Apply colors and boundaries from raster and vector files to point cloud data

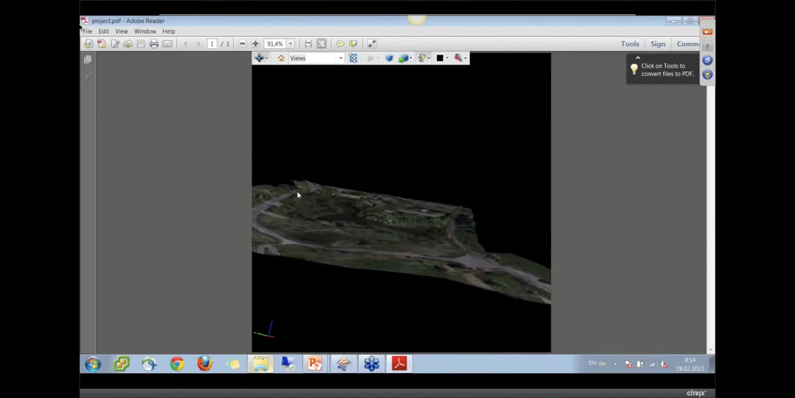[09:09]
there it is okay so that's what we can send my mother of the project area that we're working on and we can see that there's a little bit of terrain there at that
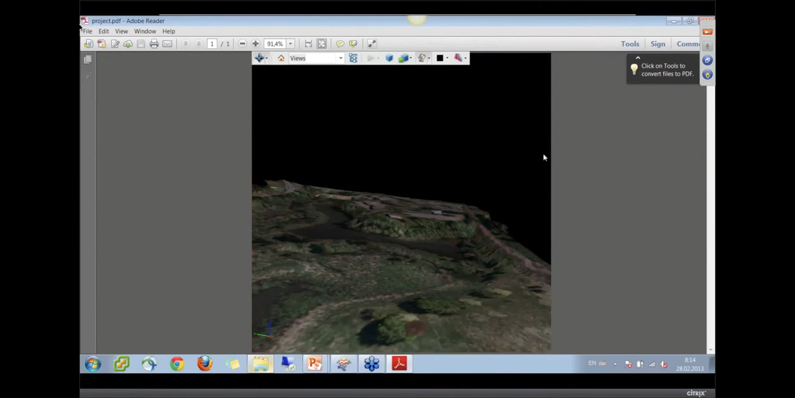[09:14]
campus that's out in the top end of langley university campus i think and that's good
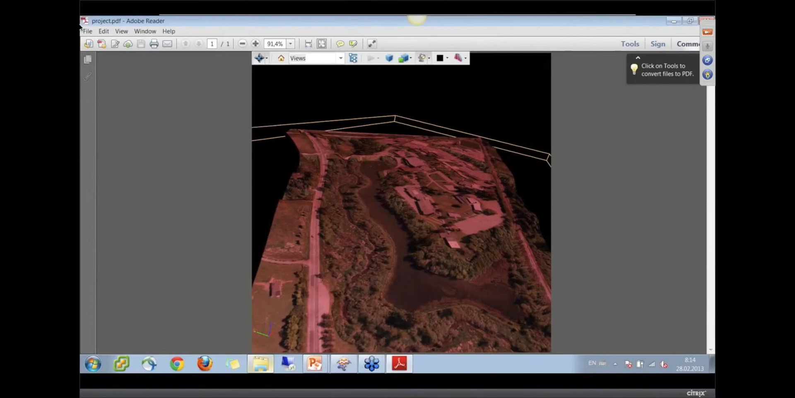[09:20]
now what about the pod file that you made okay for inspecting what file